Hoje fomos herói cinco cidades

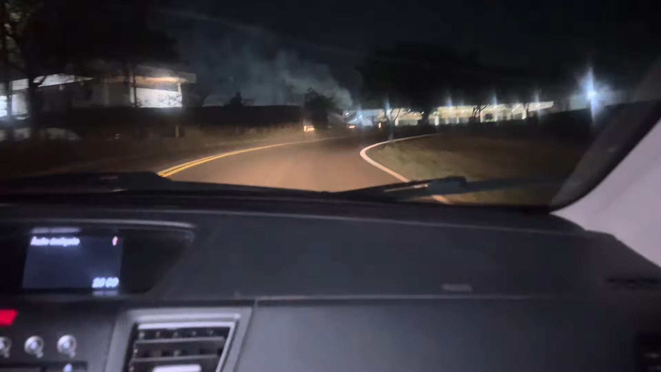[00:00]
Gente, esse canal é do Loro, mas eu vou fazer um vídeo aqui que nós estamos ainda, agora é 20 horas, entrando na Barra Bonita,
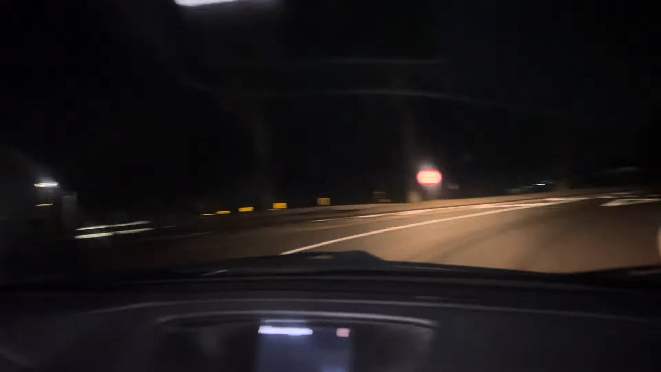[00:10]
nós já passamos por Mineiros do Tietê, aonde Lô? É... Agora nós estamos passando aqui, é o Rio, é Barra Bonita? Vai fazer o trevinho para pegar outra rodovia para a Barra do Cadu. Olha a noite, que lindo, o que é, gente? Aqui, é a entrada da Barra, vou mostrar para vocês, a entrada da Barra.
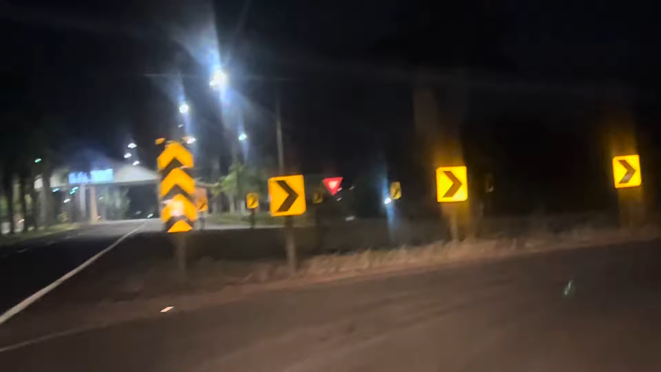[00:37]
Agora aqui nós vamos fazer um trevinho aqui, pega outra rodovia, lá é Barra. Lá é Barra? É. Olha lá, agora nós vamos pegar aqui, um trevinho para botar, olha lá a chaminezona lá da Cana-de-Açúcar da Barra Bonita. Eita, hoje nós já passamos em dois corres,
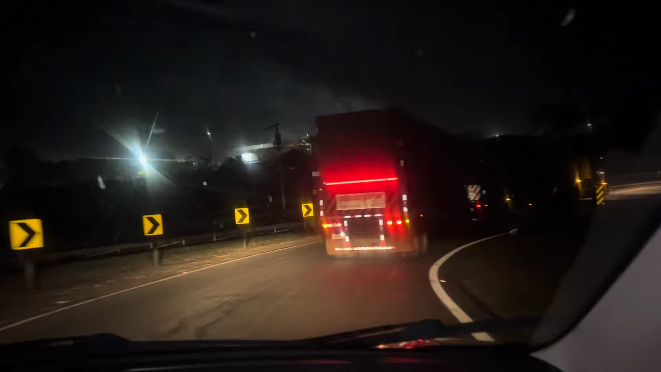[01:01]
passamos em Jaú, Pederneiras, estamos na linda, aqui ó, só bitrem, aí ó.
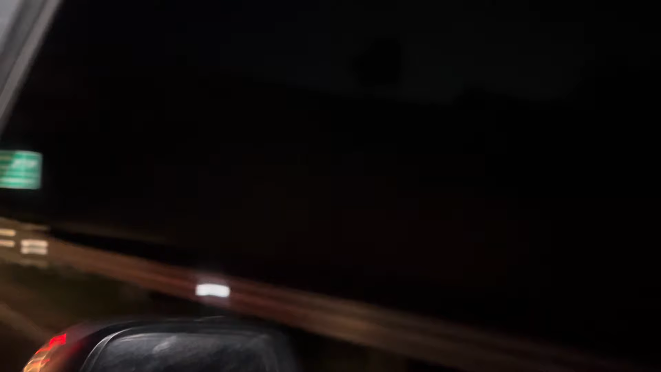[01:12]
Eita, nós estamos na linda, já ganhamos uma comida gostosa, né, Lô?
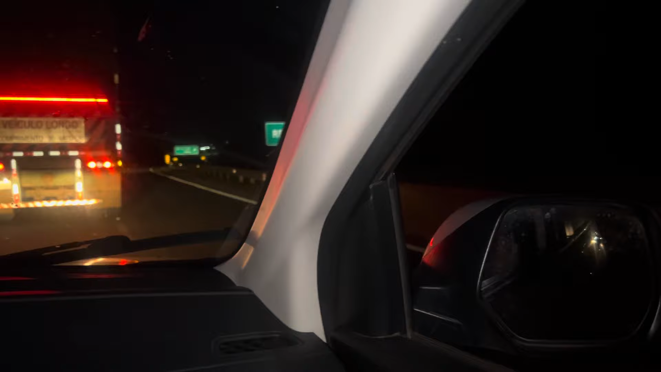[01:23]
Olha lá, ó, Mineiros do Tietê. Aqui ó, ó, passamos. Já comemos uma comidinha boa pra caramba, tá vendo aí? Um brinde da casa, uma janta paga, né, Lô? Lô. Pra nós.
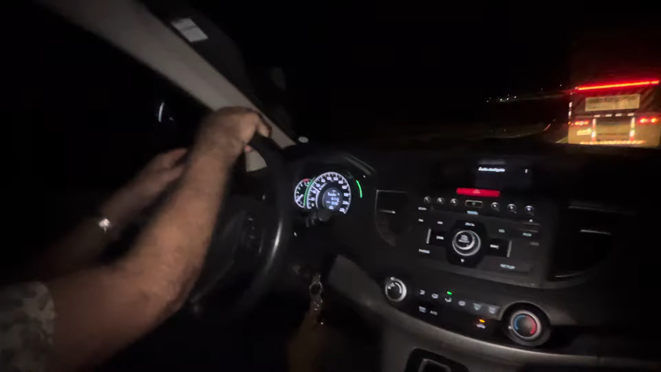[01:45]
Nós passamos, comemos, e... Nossa, gente. E pega na estrada aqui, hein?
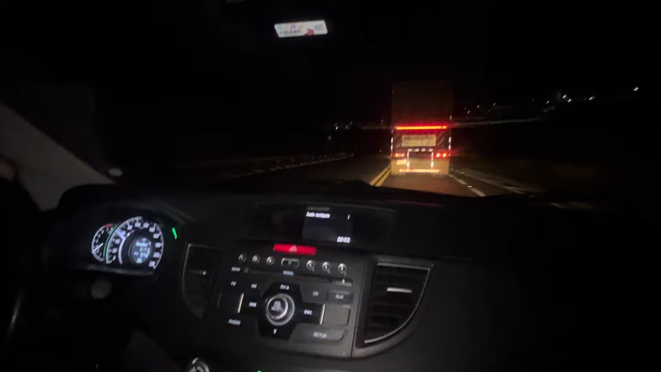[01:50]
Vai embora que... Que garante que nós chega lá. Aí eu digo pra vocês, o que que eu fui buscar? Sucesso! E o louro também, né, Lô? Exatamente. Porque nó é o bitrenzão aqui bravo, gente. Só cana, tá? Nossa, agora tem que ter muita calma. Ah, tristeza, hein? Tá vendo as paia da cana voando? Gente, o cheiro aqui é muito forte de cana.
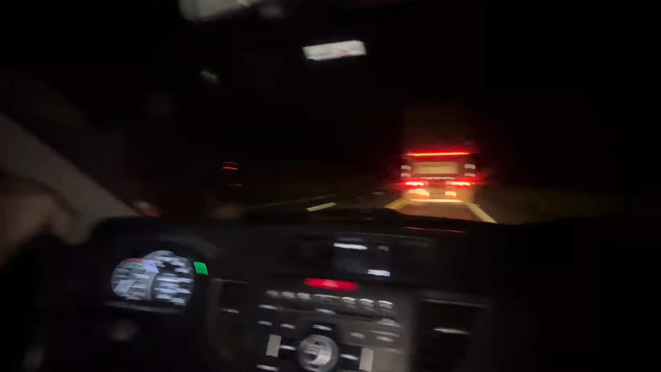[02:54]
Senão nós não chegávamos hoje, ó. Ó os caminhãozão, ó. Ó a brabeza aí, ó. Na descida, tá vendo? Tô nem aí. Só lá mesmo, né? Só que eu e o Loma não vai não. Aí, ó. Barra bonita. Passando aqui. Barra bonita. Mas vai devagarzinho aqui.
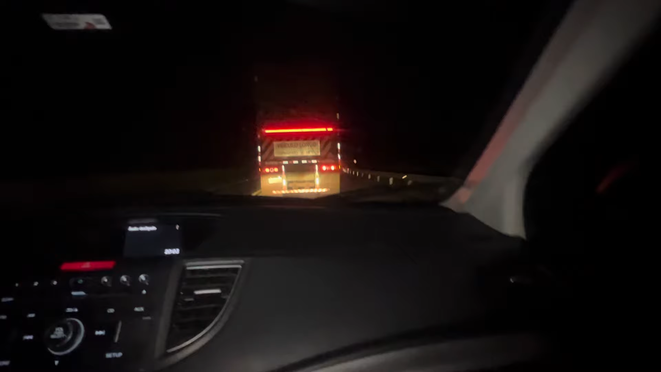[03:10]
Porque eu acho que dá pra passar, hein, Loro? Mas é 60. Olha lá, ó. E aqui tá brabo. Olha lá, ó.
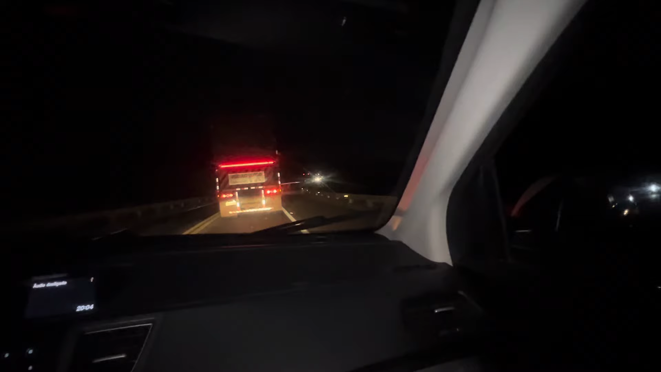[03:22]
É só caminhão e ter muita comunhão. Aqui é... O bicho é feio, hein? Então, o timer aqui. Daí a gente volta. A hora de chegar na... Já tá passando? Não lembra de ser nada. A ponte é logo aí. Ah, então eu vou aguentar aqui com vocês. Que a ponte é logo aí. Aí vocês vão ver a ponte do rio. Ah, mas é gostoso ver a noite.